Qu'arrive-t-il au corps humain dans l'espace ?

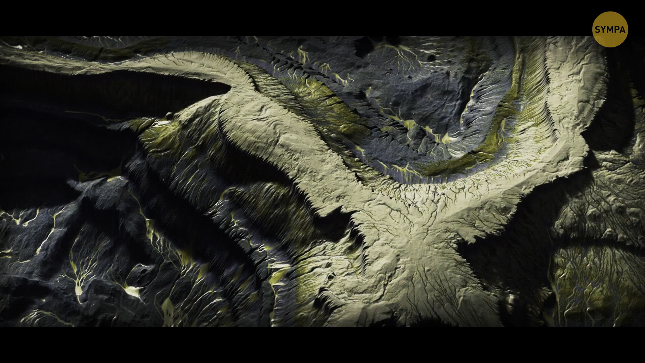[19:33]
Les régions montagneuses sont jaunâtres avec de légères traces roses et pâles.